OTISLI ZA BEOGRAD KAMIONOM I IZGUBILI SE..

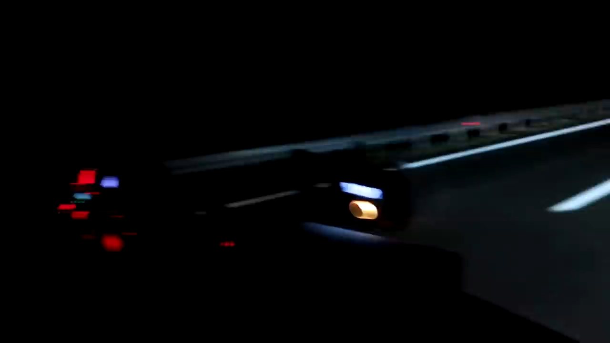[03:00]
samo da pokažemo kude smo ovdje kad na putu gdje, tu se najbolje vidi.
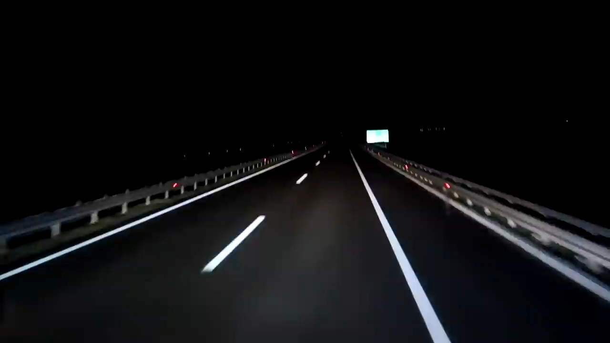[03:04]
Niš 75 km, to je to. Od Niš ima još 200 do Beograd i tako je. Munja će to da vi obaveštuje, obaveštuje i tam na pola sat kude si, šta si, dok si stigu, ja ću ga odmori malo.
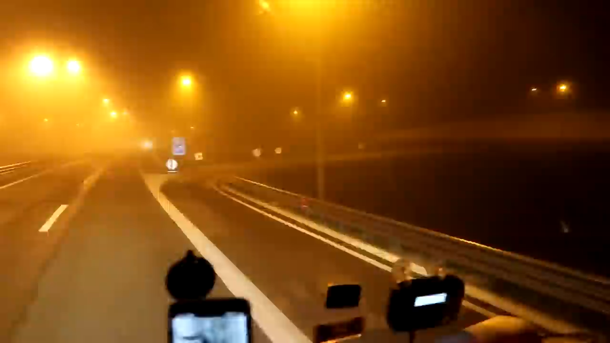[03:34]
Ulazimo polako u Niš. To je Niška banja. Niška banja, topla voda.
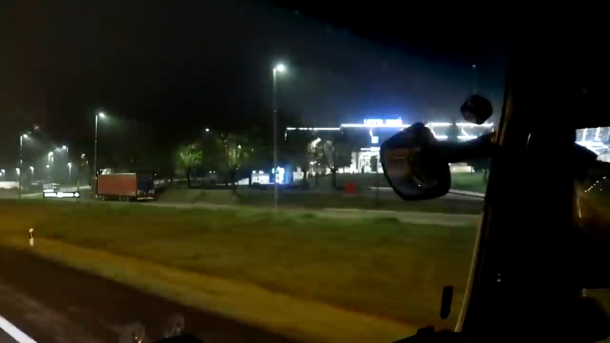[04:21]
Evo ga Aleksinac. Idemo polako na gore.